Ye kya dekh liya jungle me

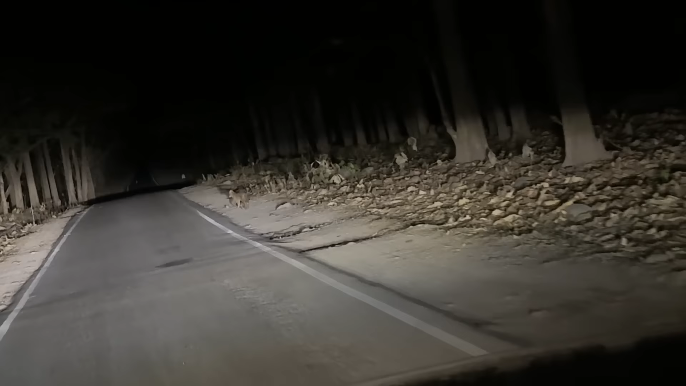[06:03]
ओए वो देखो बीच में रोड के देख, कितने बड़े सीन भाई।